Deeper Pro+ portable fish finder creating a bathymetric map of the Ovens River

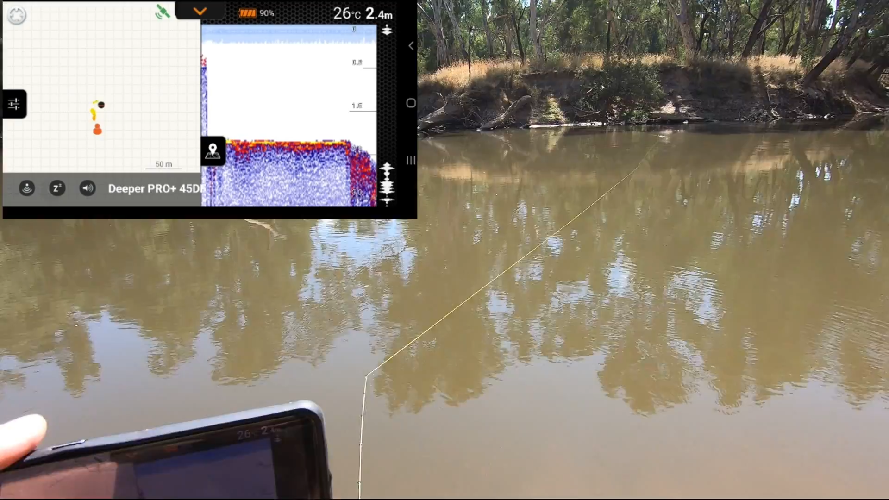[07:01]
On screen: depth 2.4 m, water 26°C
I'll reel that in at a reasonable speed. Just to try and cover a bit of ground.
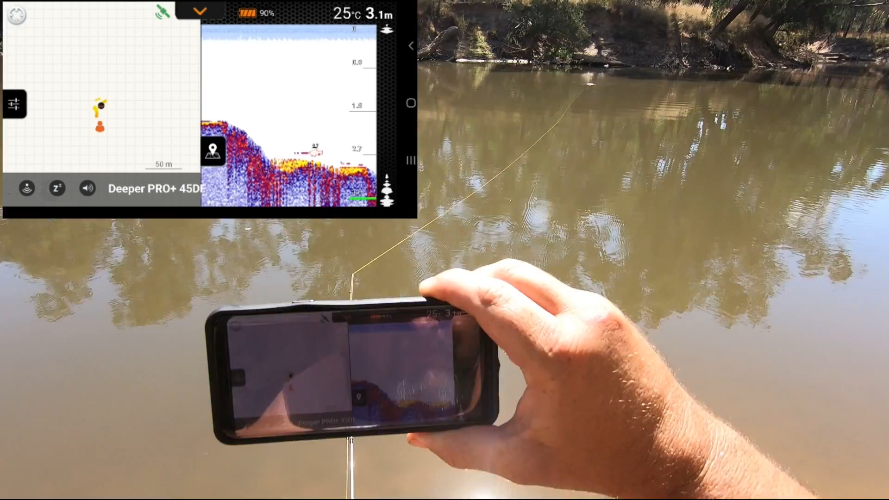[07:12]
On screen: depth 3.1 m, water 25°C
Now it's dropping down to 3.3 metres out there. 3.4, 3.3, 3.1. So it's coming back up again. There certainly is a very deep hole. To find 4 metres of water in the Ovens River this time of the year, late March, after it hasn't rained for months. That's a very deep bit of water. To put it into perspective, I fished a spot in September.
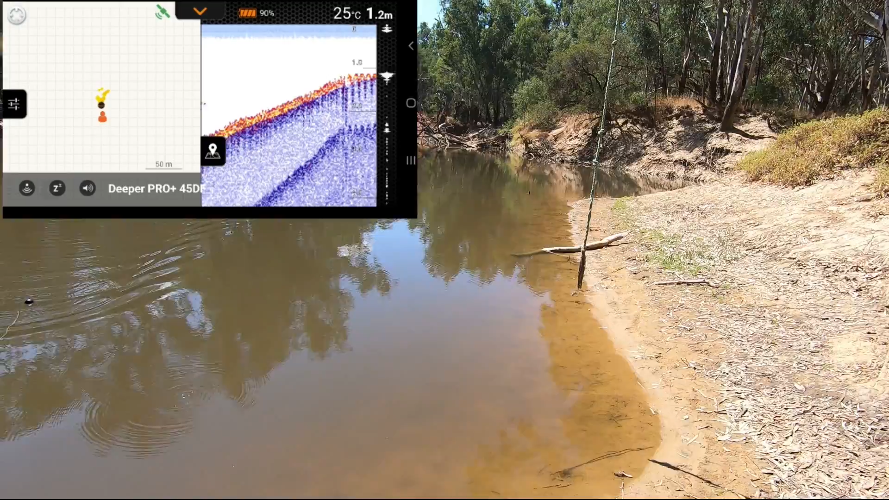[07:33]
On screen: depth 1.2 m, water 25°C
The water was right up on that high bank up there and was caught out of season in Murray Cod. And a couple of carp. Righty-o. Now I'll make another cast.
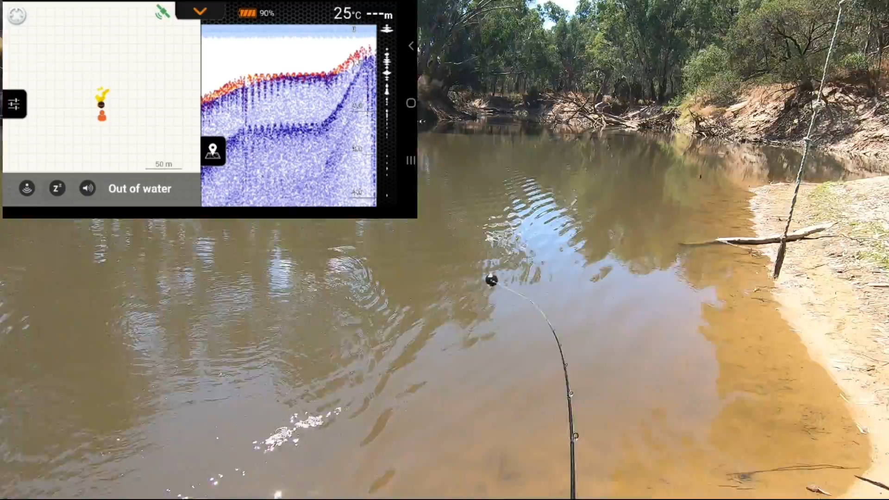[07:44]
On screen: water 25°C
Each one of these casts, what you'll notice, this one's gone out over that side near them logs.
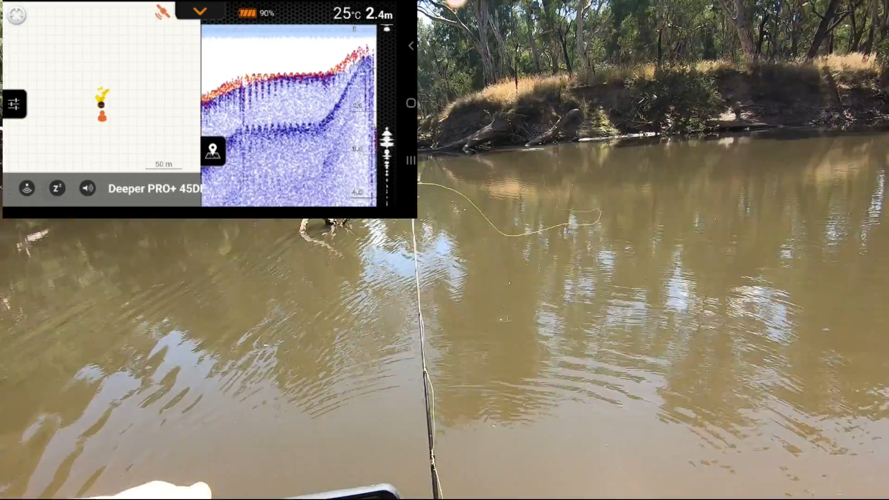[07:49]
On screen: depth 2.4 m, water 25°C
Might be just out from them logs. 2.5 metres. Now my green.
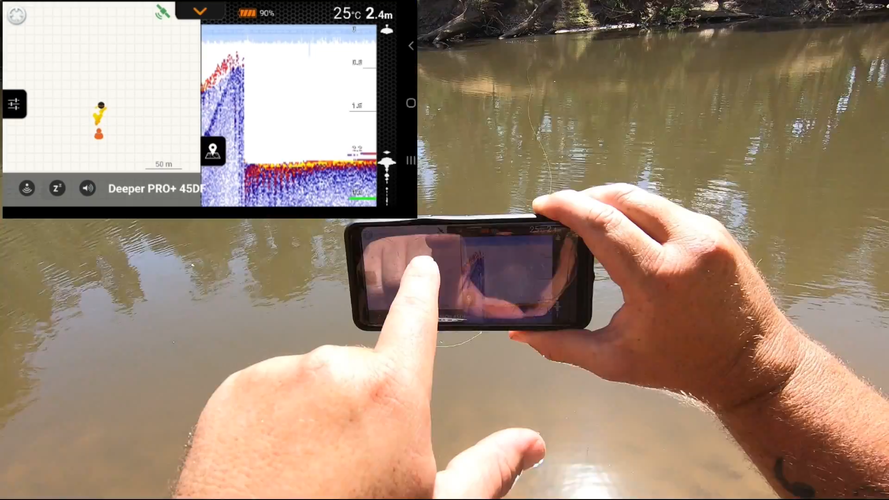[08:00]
On screen: depth 2.4 m, water 25°C
You'll notice when you cast quite often, the satellite symbol will go from red to green.
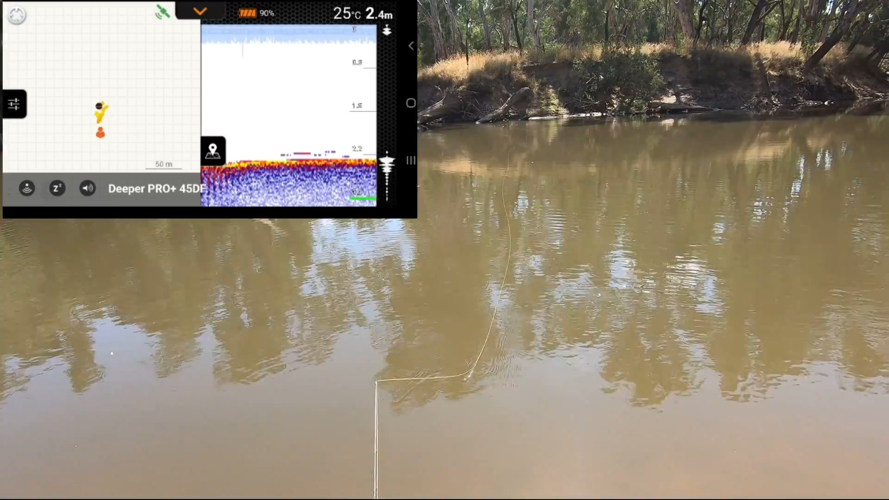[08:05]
On screen: depth 2.4 m, water 25°C
And that's because when you cast it, it briefly loses satellites. So when it lands, it's always best just to wait a couple of seconds for the satellites to lock back in. Now I'm winding that in. Right where it is now, it drops off.
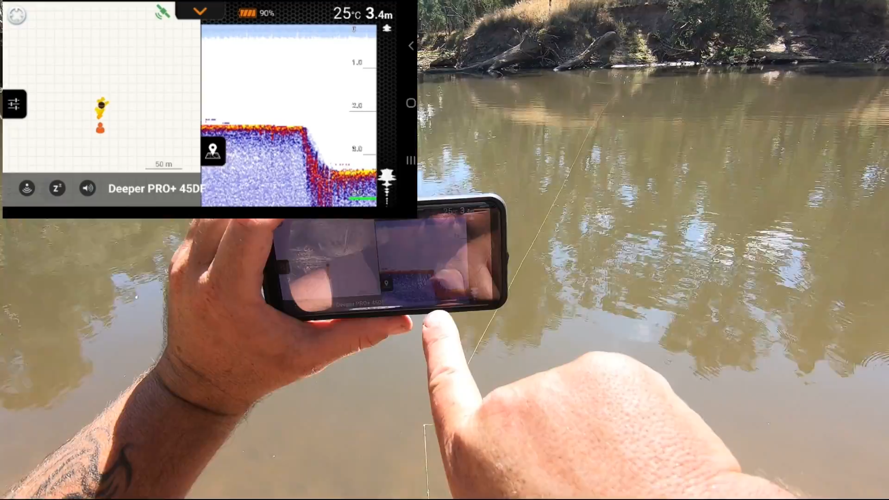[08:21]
On screen: depth 3.4 m, water 25°C
You can see on the sounder here, it's just dropped from 2 metres down to 3.5 metres. There's a steep drop off just out there. Wow.
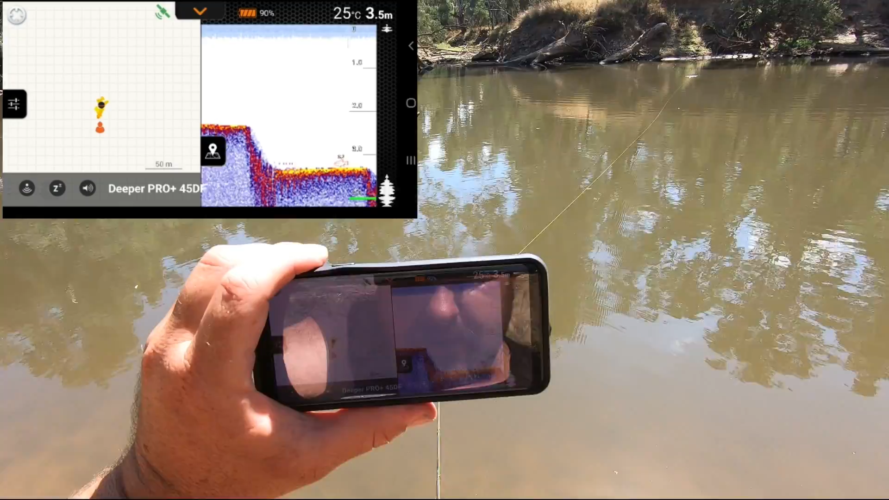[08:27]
On screen: depth 3.5 m, water 25°C
That's actually quite deep. That's very deep.
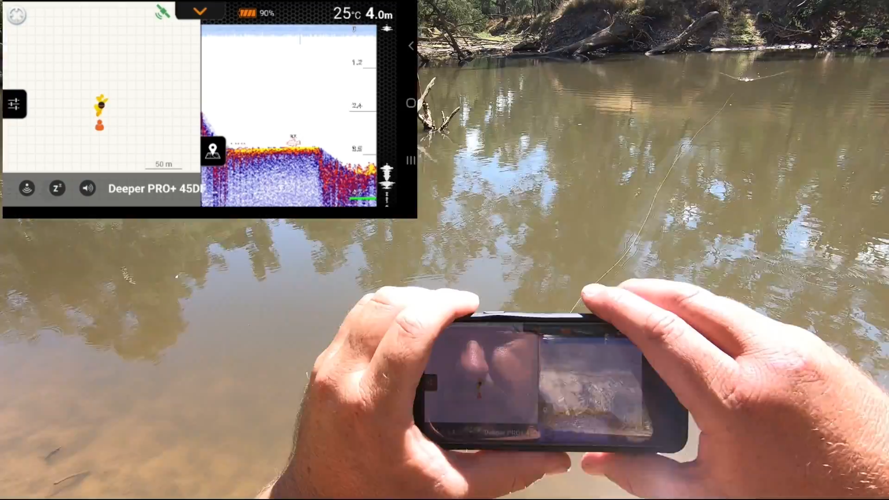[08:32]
On screen: depth 4.0 m, water 25°C
Now over on this side on the bathymetric map side, I can zoom in a little bit and just give you a better idea of what my bathymetric map is looking like.
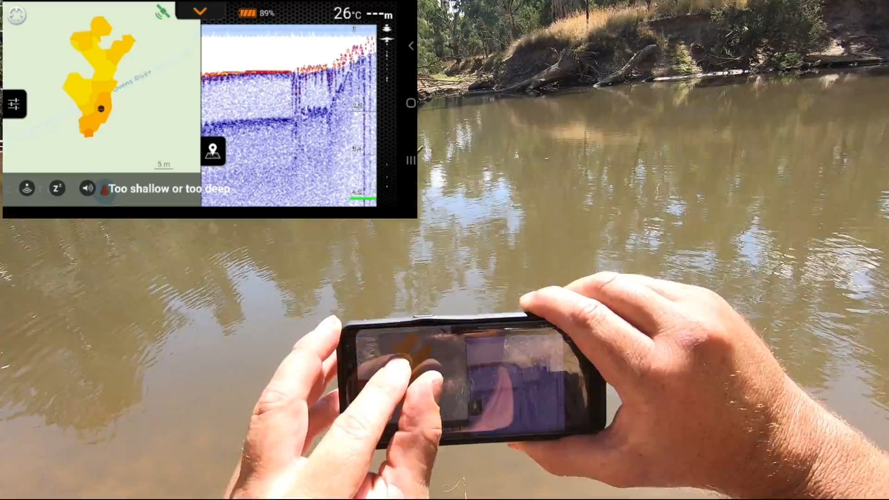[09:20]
On screen: water 26°C
But the thing is, you don't have the map on the left hand side here when your phone data is off. So it's always a bit of a trade off.
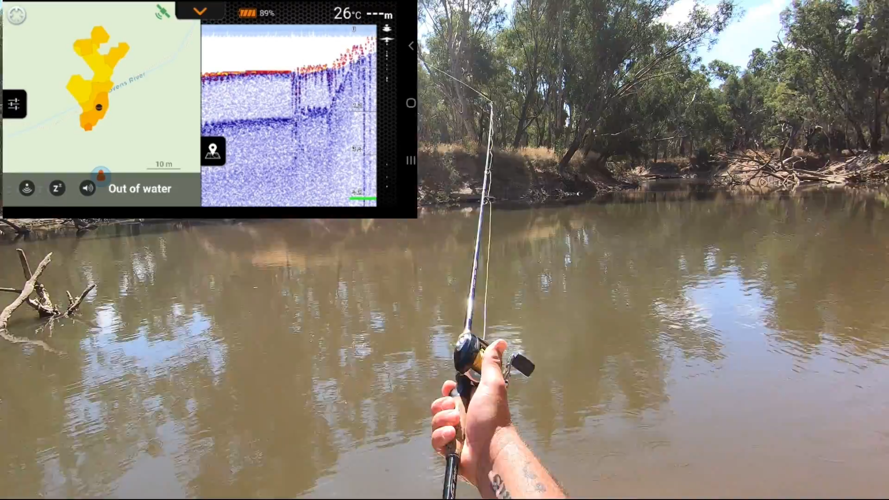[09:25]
On screen: water 26°C
If you're creating a bathymetric map or you sort of want that data turned on.
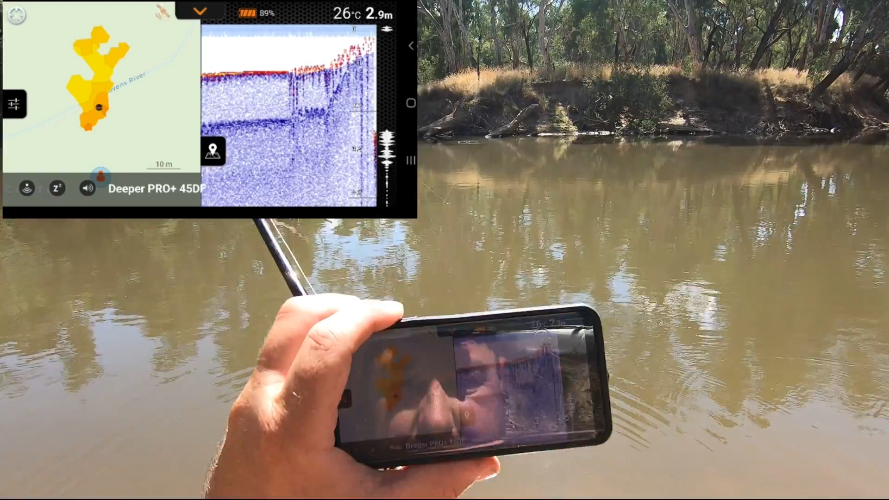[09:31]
On screen: depth 2.9 m, water 26°C
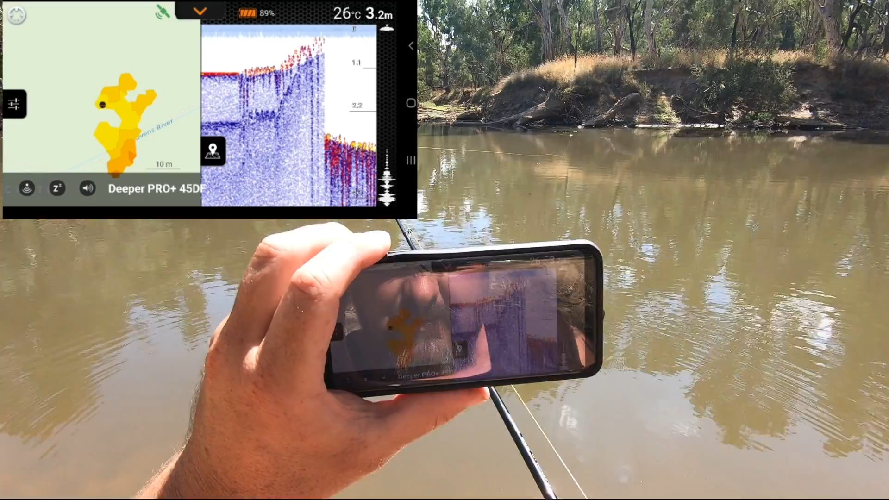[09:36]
On screen: depth 3.2 m, water 26°C
Right, you can see here that I'm colouring in the river, colouring in my map.
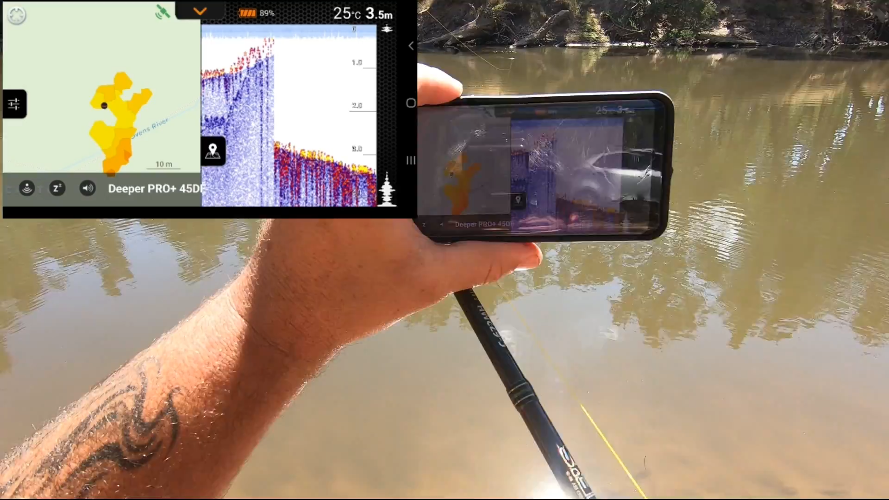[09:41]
On screen: depth 3.5 m, water 25°C
That's pretty awkward. I've actually got a really cool rubber fishing rod holder thingy here that goes on my rod.
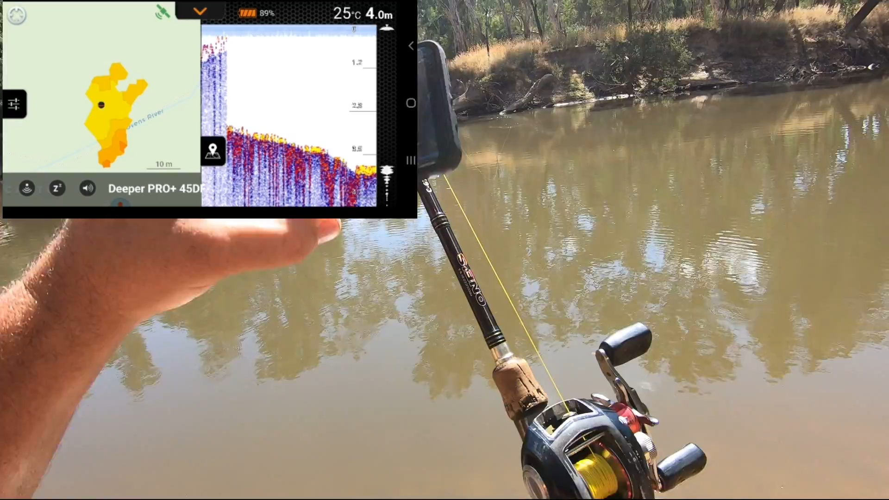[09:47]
On screen: depth 4.0 m, water 25°C
But I forgot to bring it with me today. So I'm now covering water I've already covered.